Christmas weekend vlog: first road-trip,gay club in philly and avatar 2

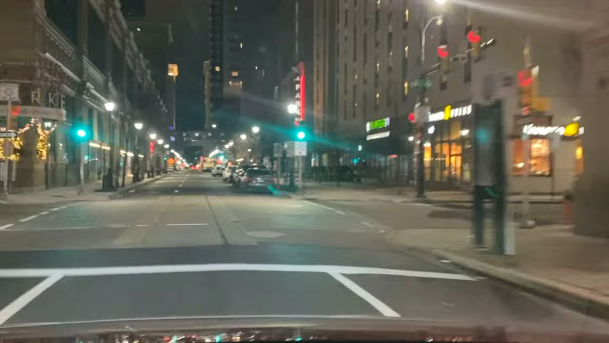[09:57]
it was lit this is me driving in the city so proud
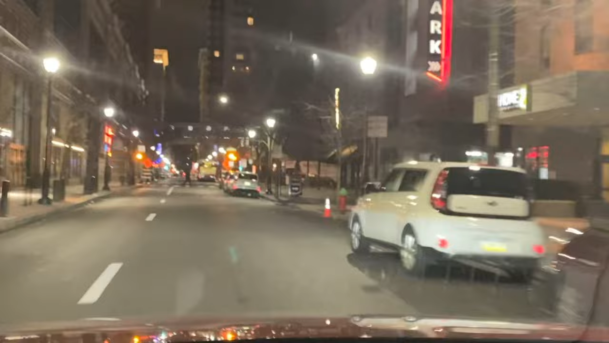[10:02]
able to record and drive which was good why is that man in the road i didn't even see him